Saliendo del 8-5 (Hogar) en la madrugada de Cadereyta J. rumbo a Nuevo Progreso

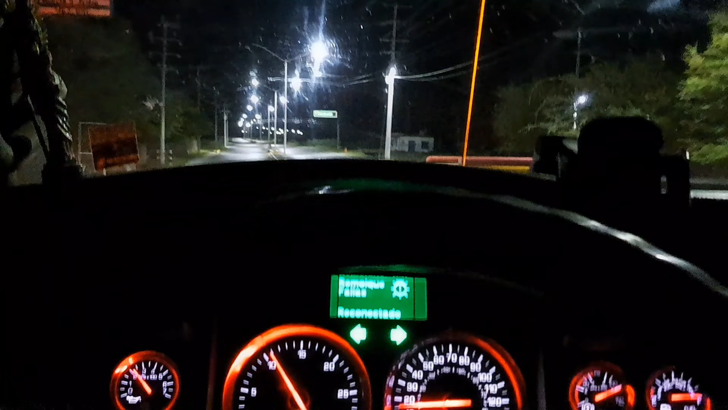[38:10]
O sea, está nuevo de cabeza, tiene muchos bandazos hacia la cuneta, está en alto, es una carreterita que está sobre a bordo. Entonces, si se te baja, te vas a echar maromas. Entonces, mejor por aquí por dentro. Agarramos la lateral de Bravo, a veces no, a veces sí agarramos toda la pista.
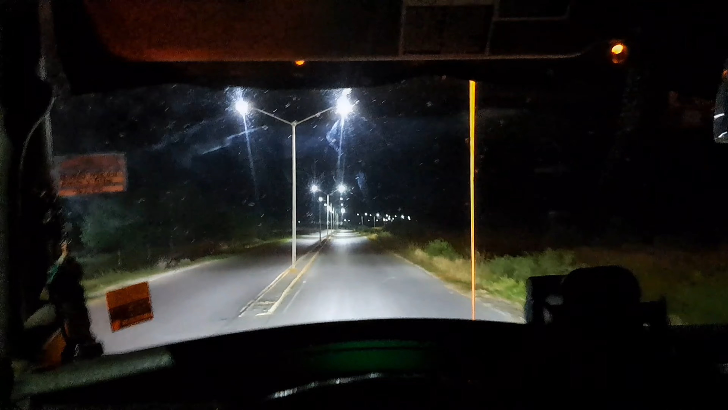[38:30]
Pero pues por la pista y por la libre se hace el mismo tiempo. La diferencia es que por la libre pues va por rancherías, por tiendas, por lugares donde poder comer, y por la pista no hay nada. Más que en la caseta. En las casetas hay Oxxos, pero pues por aquí. Entonces, sigue avanzando y te lo muestro adelantito. Por aquí te incorporas hacia la pista.
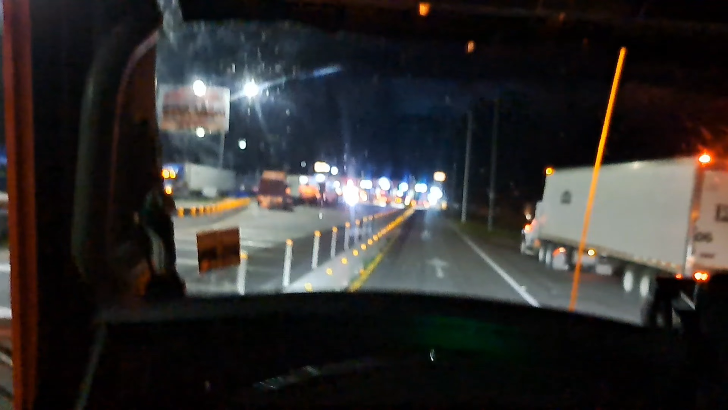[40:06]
Y aquí salimos a lo que siendo la caseta de General Bravo.
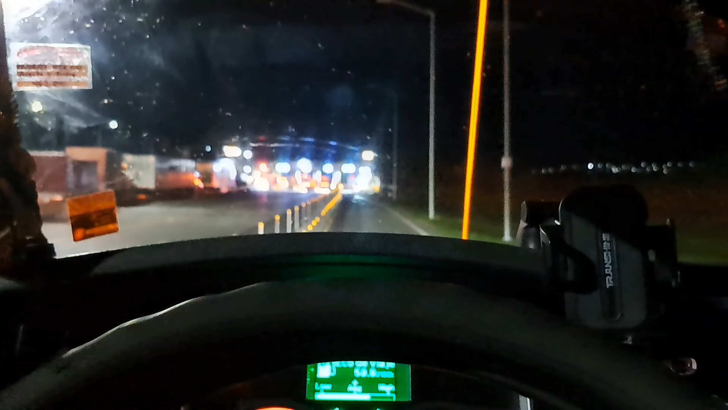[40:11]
Esta fue como salir a la libre y como digo de la libre a la pista. Pero aquí le vamos a dar hasta la vaquita,
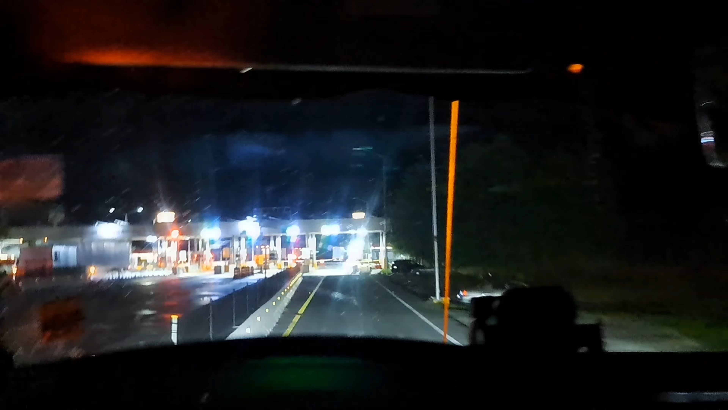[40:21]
hasta el primer retén, y luego en el 30 hasta el otro, y así sucesivamente hasta llegar a progreso. Se los voy mostrando.
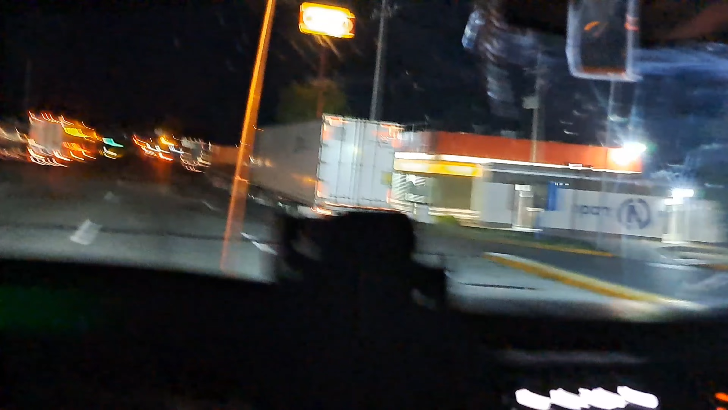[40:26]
Y aquí en esta caseta, pues mucha raza igual, se para a dormir.
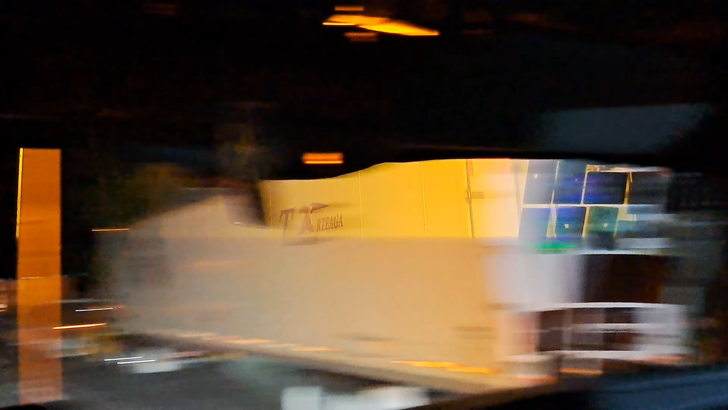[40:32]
son los conos porque a veces está los de inmigración, o sea, igual que te puerta.
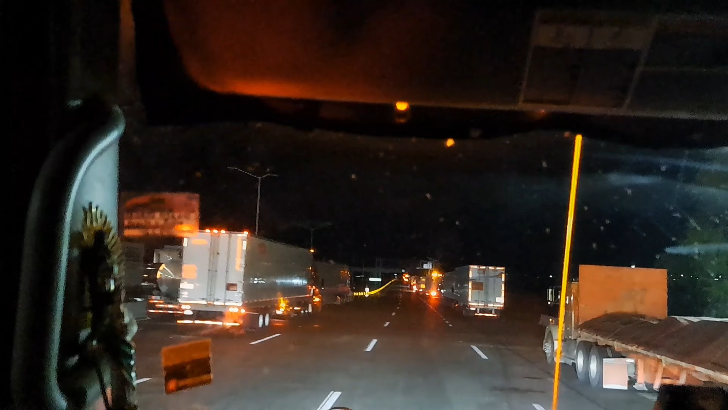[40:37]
Yo aquí siempre hay mucha raza y hay seguridad. De hecho, tecladito está en las patrullas, a veces alcanza a ver, está cansando el estrobo.
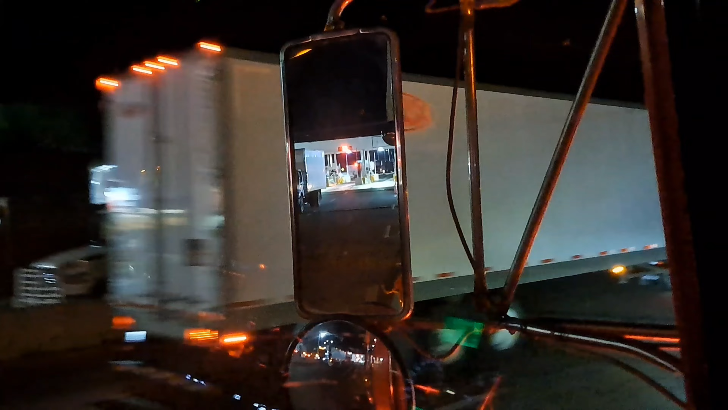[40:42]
Están las patrullas, aquí está seguro para dormir.